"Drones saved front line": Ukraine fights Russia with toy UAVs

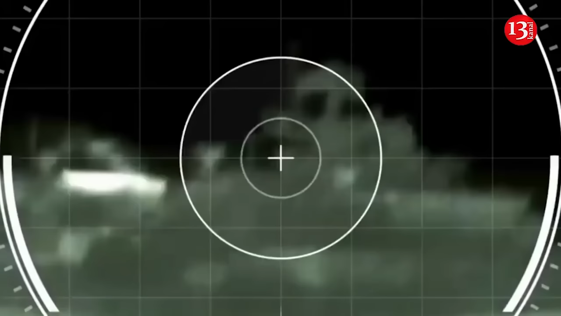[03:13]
Among them, Maikola and Mame drones hit 2 ships each,
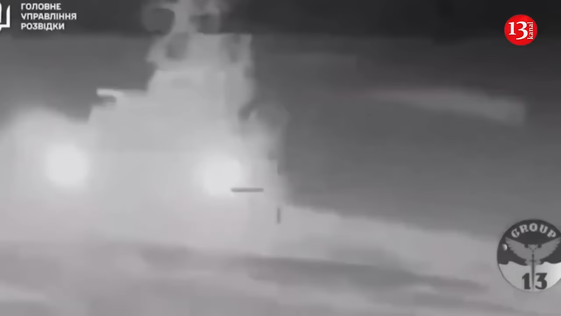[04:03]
The confirmed and officially recognized by Ukrainian military intelligence targets are reconnaissance ship Ivan Kuz, damaged on May the 24th, 2023.
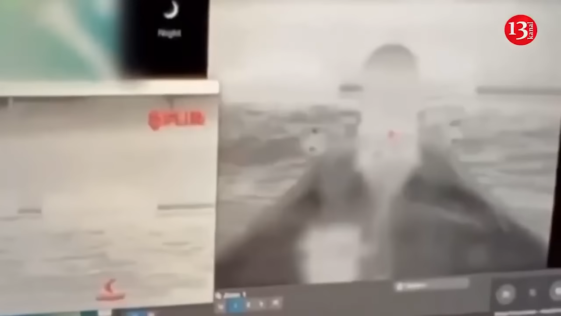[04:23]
2023, along with the BTR-82 on board. Landing ship D-295 Akula, sunk on November the 11th, 2023.
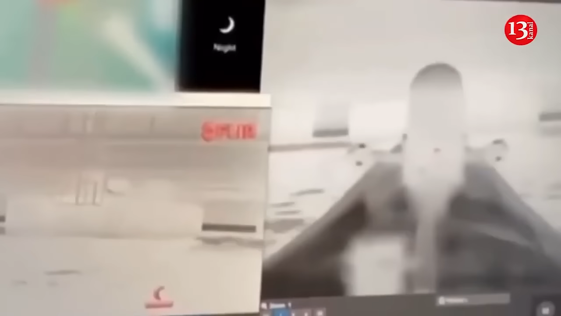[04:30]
Missile boat Ivanovets, sunk on February the 1st, 2024.
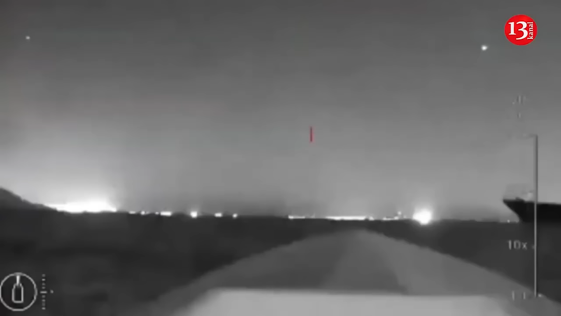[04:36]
Large landing ship Cesar Kunikov, sunk on February the 14th, 2024.
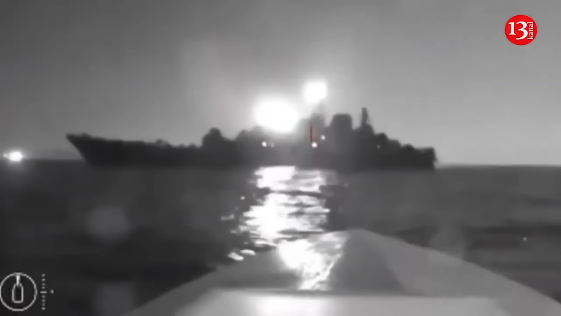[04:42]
Patrol ship Sergei Kotov, sunk on March the 5th, 2024, along with the Ka-29 helicopter.